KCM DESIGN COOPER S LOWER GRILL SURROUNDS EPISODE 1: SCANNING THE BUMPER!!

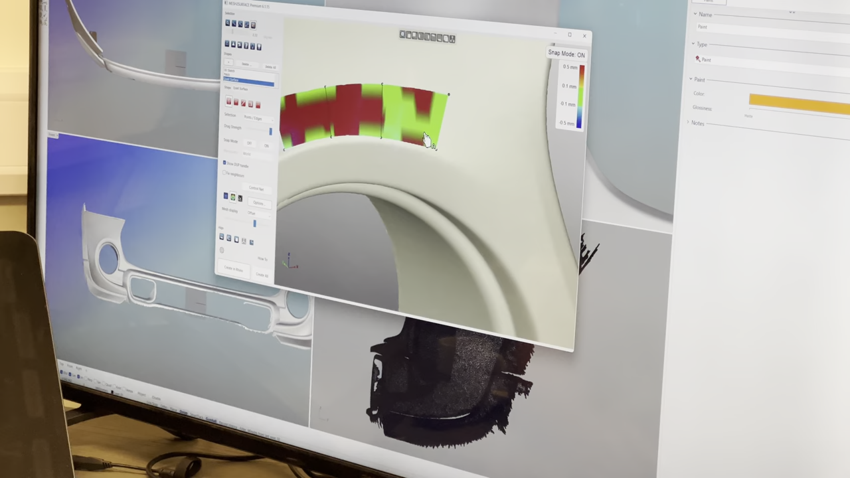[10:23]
Well, we're going out the point-out one for this.
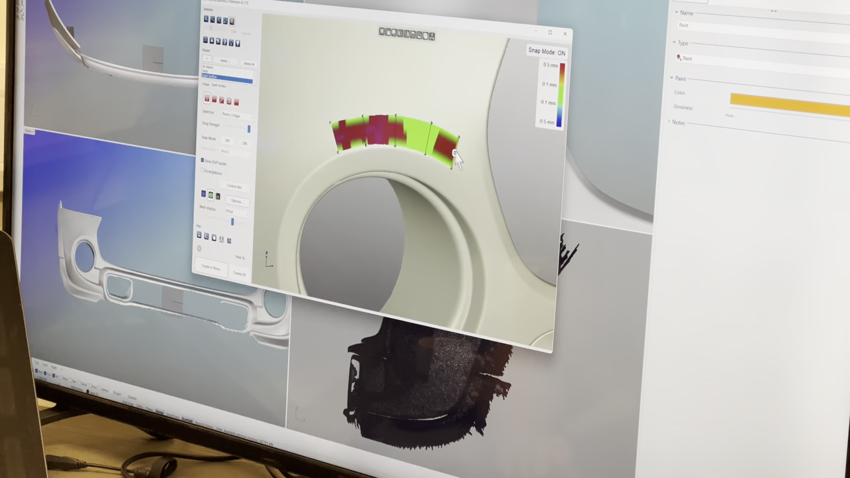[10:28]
As you start to... What you'll do is you can literally...